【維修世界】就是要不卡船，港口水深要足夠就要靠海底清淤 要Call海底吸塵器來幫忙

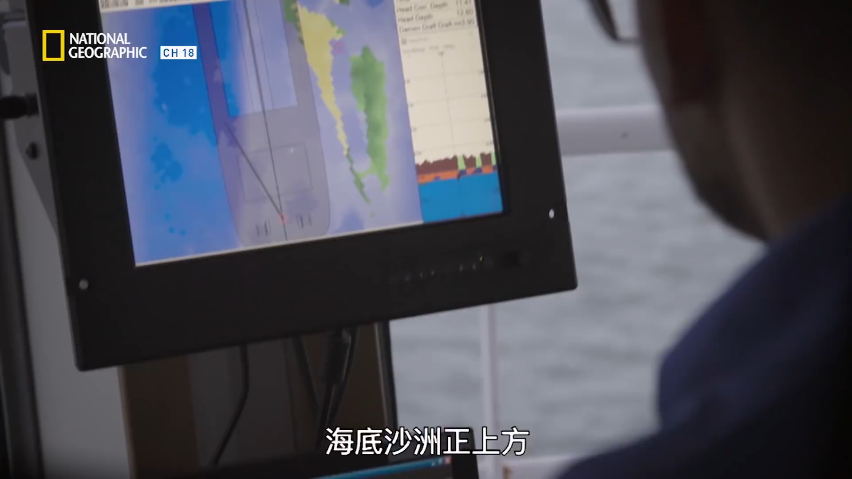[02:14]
There we go. We got those two little dots. That's good. There's no guesswork involved. They work off a detailed map using cutting-edge, computerized mapping software.